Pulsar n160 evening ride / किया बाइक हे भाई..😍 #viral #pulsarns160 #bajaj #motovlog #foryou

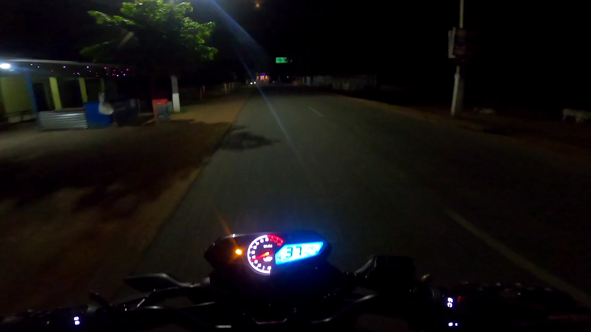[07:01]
कहाँ से जाएंगे यहाँ से? राइट साइड ना, तो कहीं जाने हम लोग राइट साइड जाना पड़ रहा है। और ये क्या क्या कुछ लिखा हुआ है दिख भी नहीं रहा है रात को।